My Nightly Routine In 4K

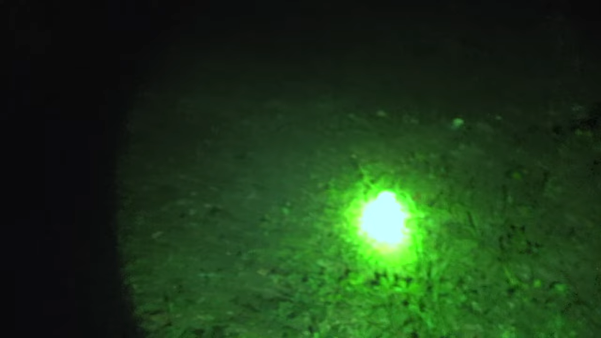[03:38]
lot of mushrooms in the yard but yeah so usually what I'll do is I'll come out the back door check everything
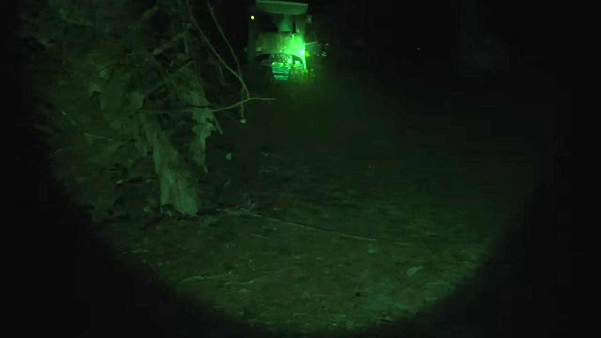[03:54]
out I'll do something with that uh put that golf cart so